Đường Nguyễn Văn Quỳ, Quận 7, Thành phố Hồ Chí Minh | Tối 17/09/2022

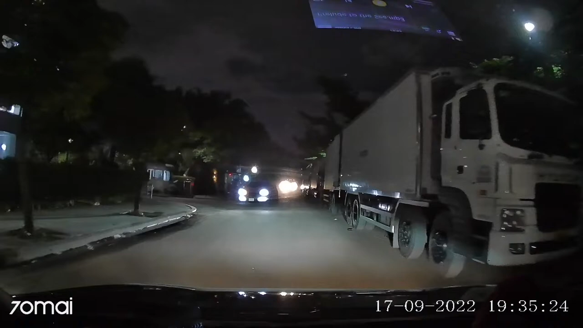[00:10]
Thì hôm nay mình sẽ up lên một và không những một và sẽ nhiều video về những cái con đường mình sẽ đi qua. Bởi vì mình nghĩ rằng việc ghi lại những cái con đường này cũng khá là thú vị. Biết đâu chừng sau này mình có thời gian khoảng vài năm nữa, hay là 10 năm nữa,
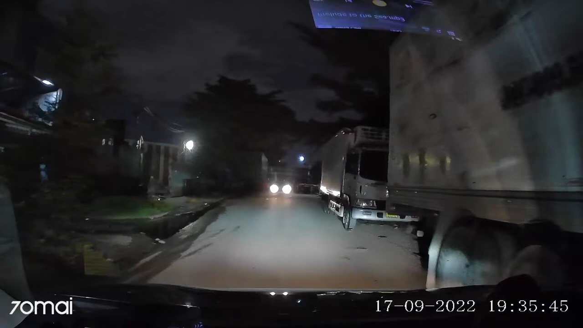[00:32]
20 năm nữa mình xem lại thì mình sẽ thấy được 20 năm trước hay là 10 năm trước nó trông như thế này đây và bây giờ nó trông như thế này đây. Đó là lý do tại sao mình làm cái video này và sau này sẽ có những video tương tự nữa. Thì con đường hôm nay chúng ta sẽ đi đó là con đường Nguyễn Văn Quyền,
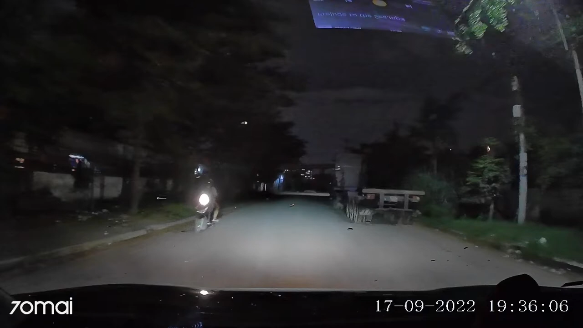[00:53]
và chúng ta đang đi trên đường cuối con đường Nguyễn Văn Quyền để đi ra đường Huỳnh Tấn Phát. Thì các bạn thấy ở xa xa phía trên kia đó chính là cầu Phú Mỹ.
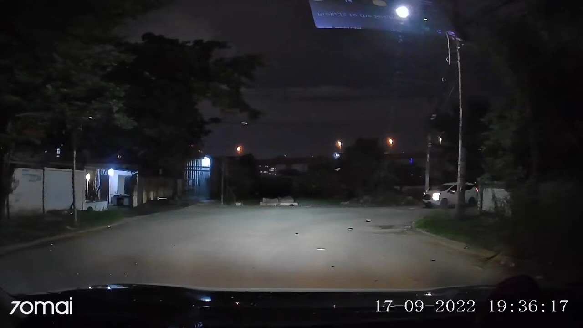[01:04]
Lát nữa chúng ta sẽ đi dọc hông cầu Phú Mỹ để đi ra đường Huỳnh Tấn Phát.
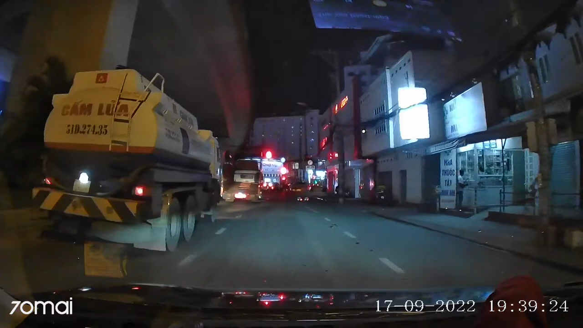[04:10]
Rồi, chúng ta đã đi đến ngã tư giữa đường Nguyễn Văn Quỳ và đường Huỳnh Tấn Phát,
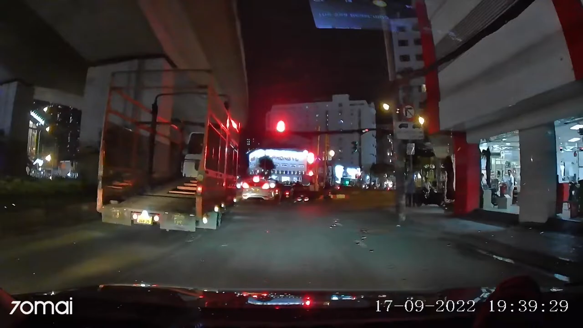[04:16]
hay cũng có thể gọi là cái ngã giao, ngã tư giữa Nguyễn Văn Quỳ, Nguyễn Thị Thập và Huỳnh Tấn Phát.
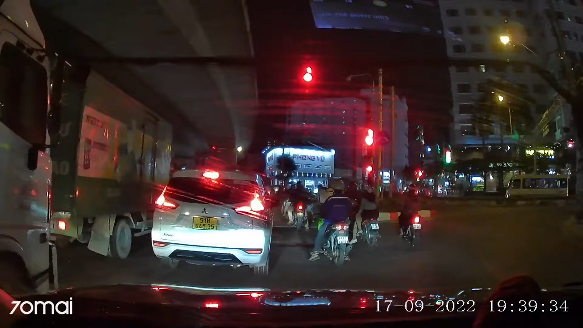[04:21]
Lúc này, sau khi hết đèn xanh đèn đỏ, chúng ta sẽ quay ngược lại nhé.
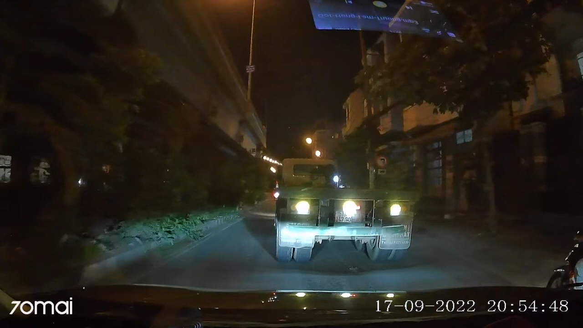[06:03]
có nghĩa là hướng đi về cuối đường Nguyễn Văn Quỳ thì luôn luôn có đèn đường nha các bạn. Rồi chúng ta đang gặp ngay ngã tư giữa đường Nguyễn Văn Quỳ và đường Cao Trí. Quẹo phải là chúng ta sẽ gặp hàng loạt chung cư lớn như là Zamona, xa xa đường số 7. Rồi như các bạn thấy thì chúng ta đang đi phía sau chiếc xe container,
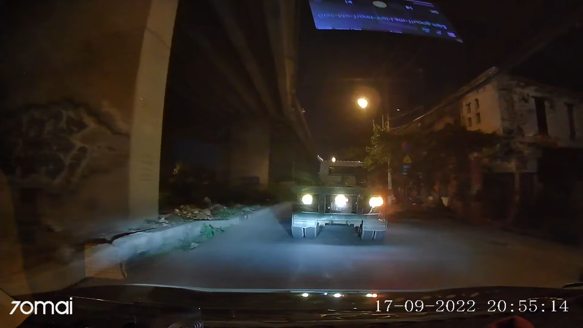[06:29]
và việc gặp xe công hay là xe đầu kéo như thế này sẽ rất là thường xuyên, đặc biệt vào giờ cao điểm. Vì phía cuối con đường Nguyễn Văn Quỳ có cảng rau quả, kho đông lạnh. Và theo thông tin mình biết thì theo kế hoạch khoảng 10-15 năm nữa thì các kho và cảng này sẽ được di dời. Lúc đó sẽ có những cái tòa nhà chung cư. Và dĩ nhiên con đường sẽ tốt hơn, và dĩ nhiên theo đó là giá đất sẽ tăng lên.